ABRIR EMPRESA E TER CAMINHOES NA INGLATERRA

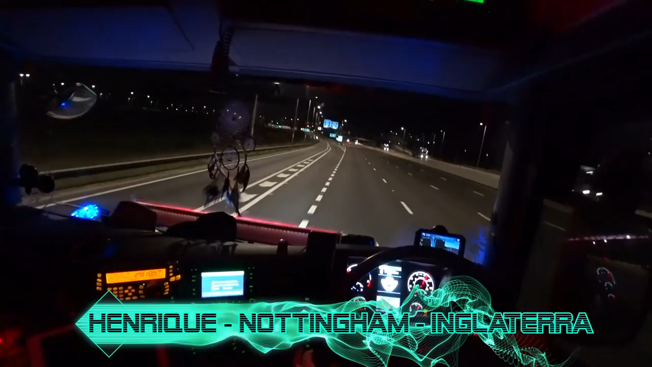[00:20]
Chegamos aonde, homem? Onde você tá chegando? Cidade de...
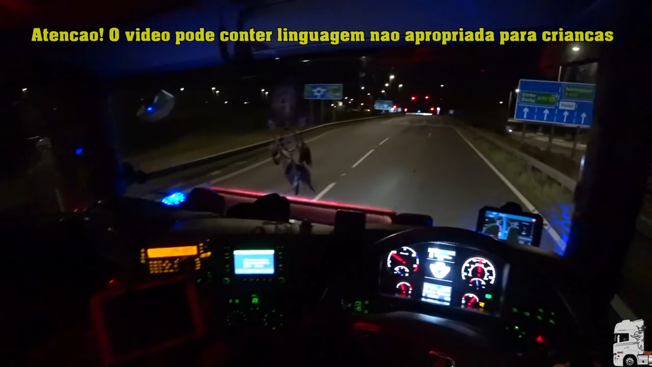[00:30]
Deixa eu ver se eu acho aqui no meio da minha baguncinha aqui o reloginho da câmera. Aqui, tá aqui, ó.
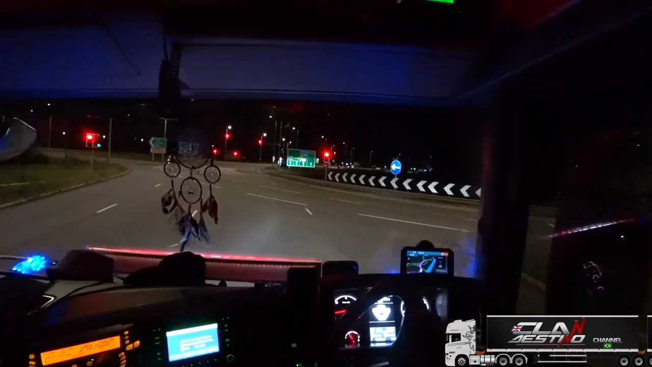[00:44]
Hora exata do Clã, meia-noite e uns quebradão. Ou seja, quase uma e uns quebrados. E uns quebradinhos, né?
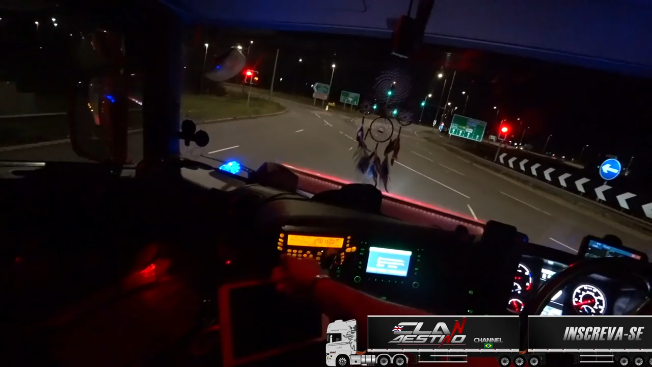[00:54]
Estamos chegando aqui em Nottingham. Ficou bom, ó. Pauleira. Cidade de Nottingham. Nottingham, Nottingham, Nottingham, Nottingham.
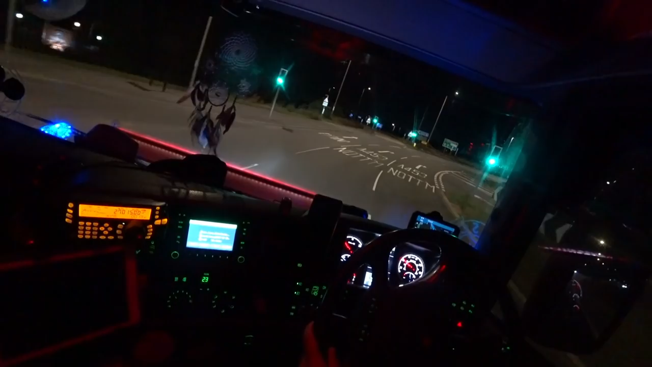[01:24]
Esquerda não, direita. Direita pra cá. É isso aqui.